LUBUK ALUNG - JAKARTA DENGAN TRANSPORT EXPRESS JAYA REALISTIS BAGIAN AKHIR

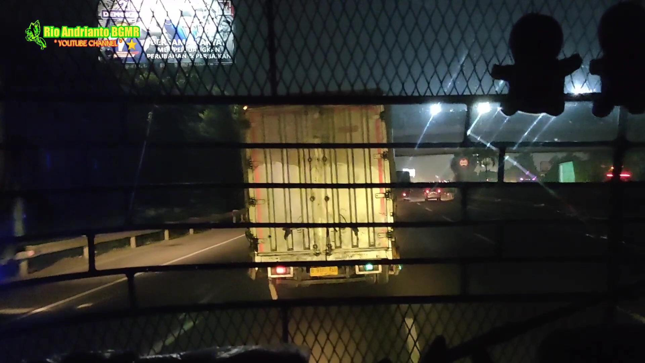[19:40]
Serpong. Kita ambil arah kiri karena penumpang ada turun di terminal Polres Pelawat.
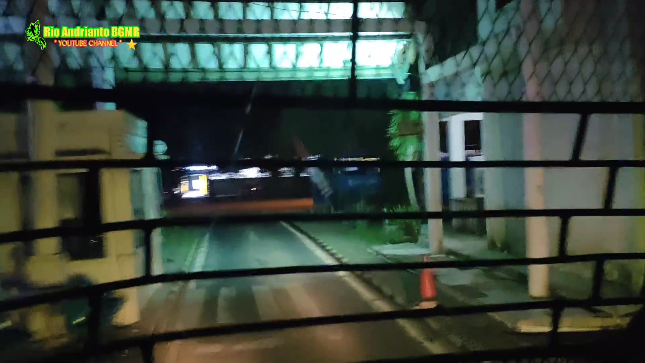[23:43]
bis meninggalkan terminal Polres Pelawat selesai menurunkan penumpang.